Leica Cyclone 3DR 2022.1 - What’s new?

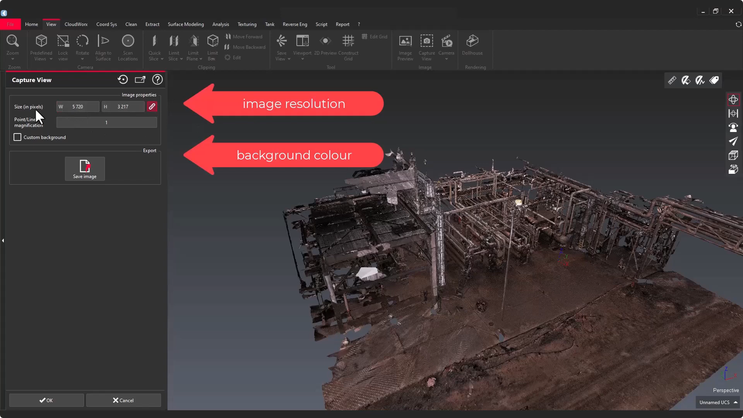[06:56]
This is a very simple feature just to create high resolution images with the background of your choice.
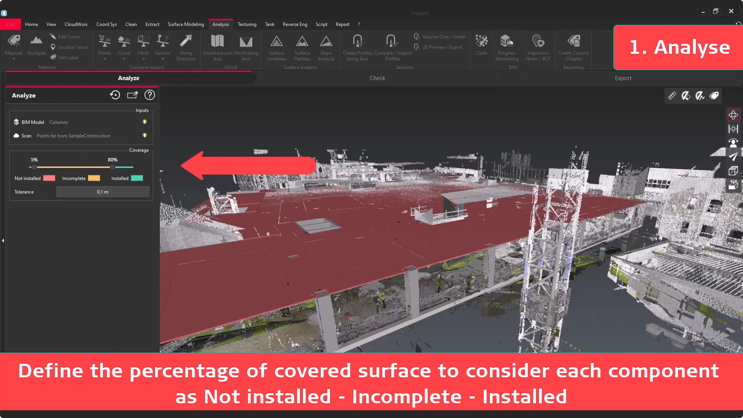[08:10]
you can adjust the percentage of courage that will help you to deinstigrate different BIM components according to their status.